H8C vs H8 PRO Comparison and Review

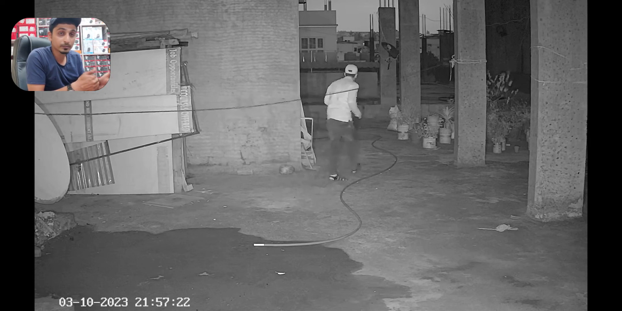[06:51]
मैं इसके पीचे चला जाता हूँ 15 meter की दूरी के उपर आप देख सकते हैं और मैं यहाँ पर जो है लगबग 25 से 30 meter की दूरी के उपर
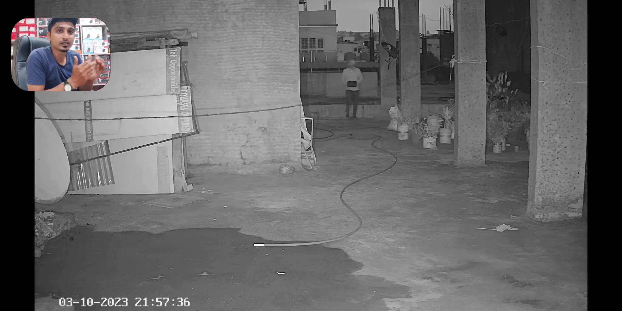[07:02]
जाकर रुका हूँ तो इसी तरह से H8C के अंदर हम लोग देखने वाले हैं 5 meter की दूरी के उपर और यहाँ पर पीचे मैं चला जाता हूँ 10 meter की दूरी के उपर इससे मैं पीचे
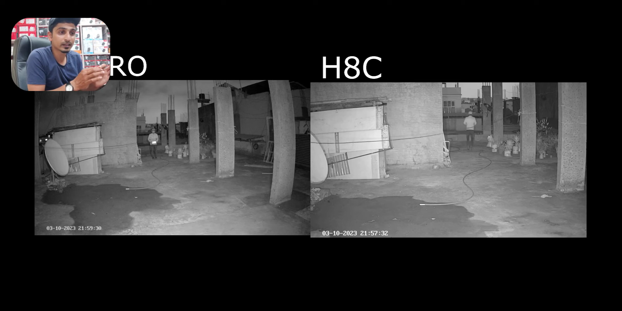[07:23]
और चला जाता हूँ के आपको किस तरह की result मिलती है इसी तरह से यहाँ पर color night vision दिया है night vision color में किस तरह की